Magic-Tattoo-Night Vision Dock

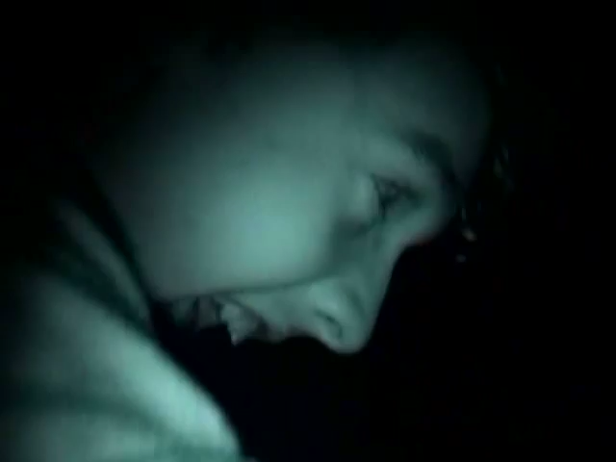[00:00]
yeah there's Roddy and going are you okay are you are you are you okay
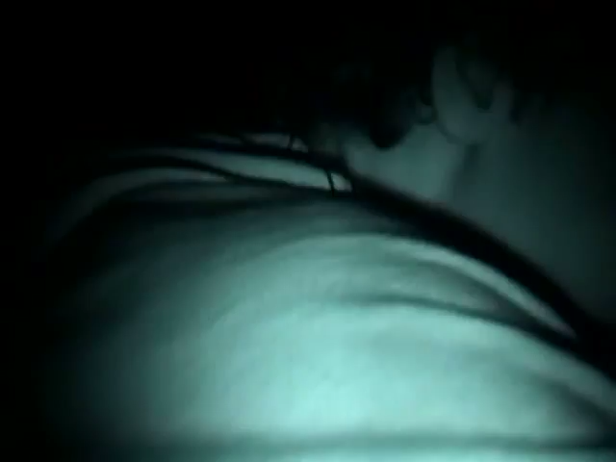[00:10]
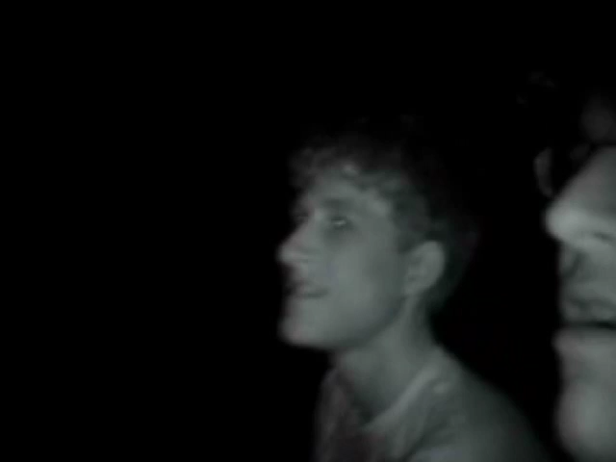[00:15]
there's a girl lady there's Chelsea where's Pat there's Pat creepy glowing eyes is
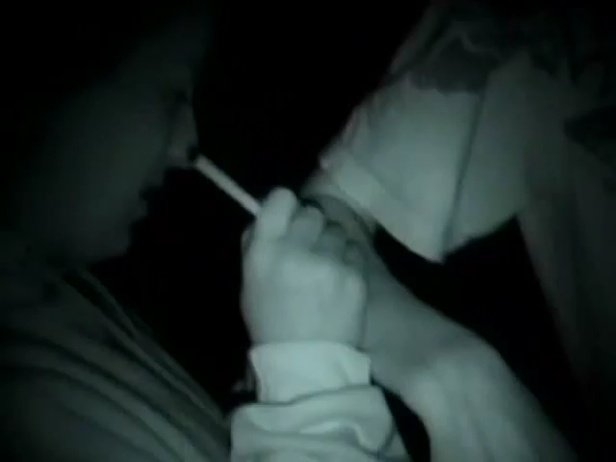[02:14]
words let's look in night vision if I can even see she's cutting
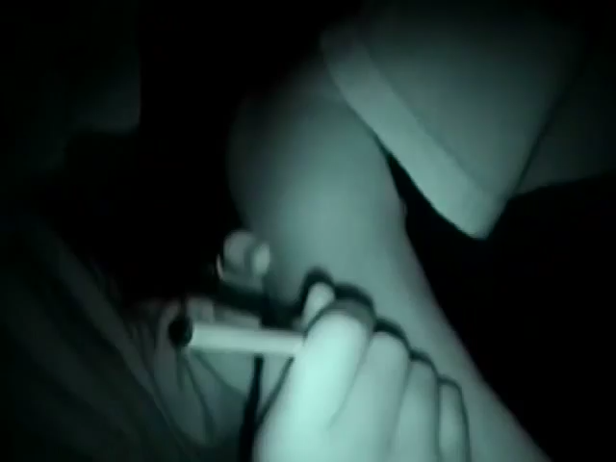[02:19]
out a circle ah she would fail that smart person says can you
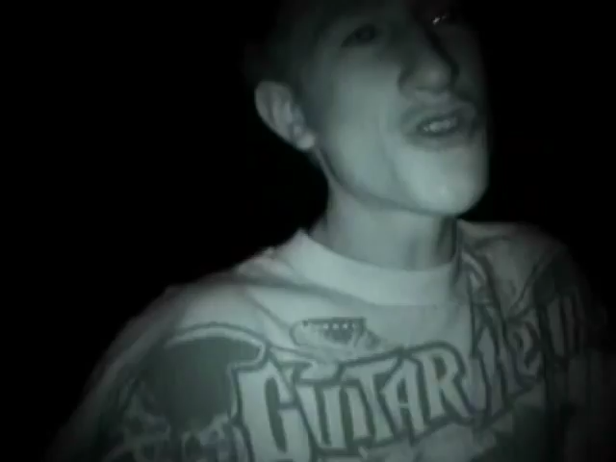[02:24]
draw a circle correctly oh I can't see uh where did